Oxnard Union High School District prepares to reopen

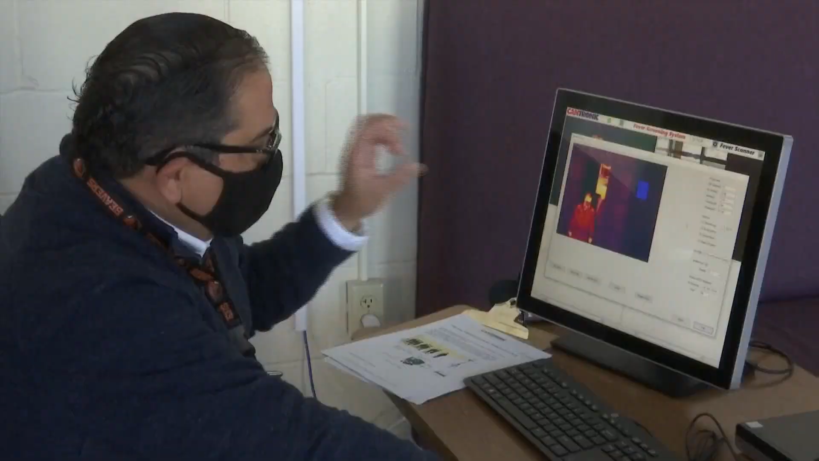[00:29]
It will actually pinpoint, locate that individual, give me the temperature that they're reading at, and give an audio alarm.
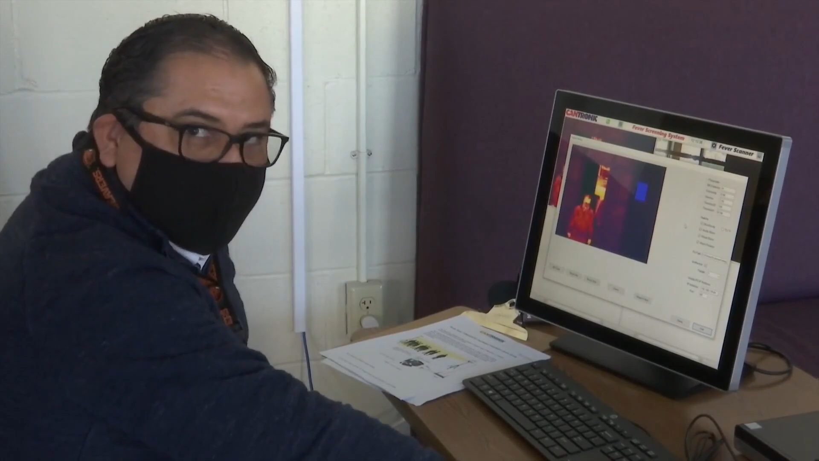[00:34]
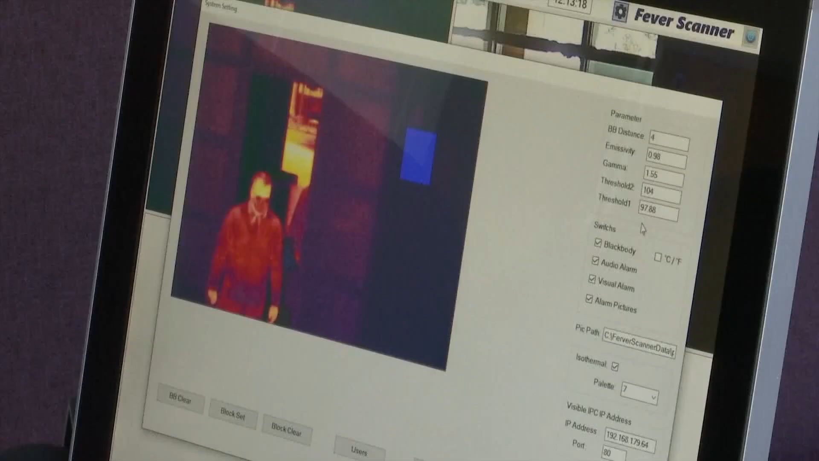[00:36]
So when students come to school, they'll have their temperature scanned through a walkthrough scanner.